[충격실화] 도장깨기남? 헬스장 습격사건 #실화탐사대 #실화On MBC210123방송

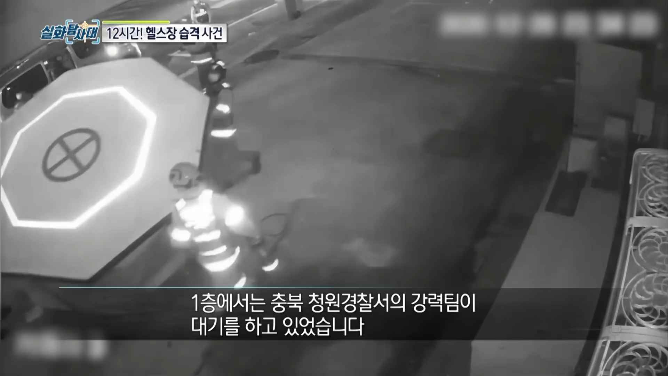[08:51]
밑에 층에서는 1층에서는 이제 그 충북 청원서의 그 강력팀이 대기를 하고 있었습니다. 저는 계속 얘기를 하고 있고요. 저한테 시점을 맞추기 위해서 얘기를 하고 있고. 그 순간에 특공대는 이제 루프를 타고 침투를 했고.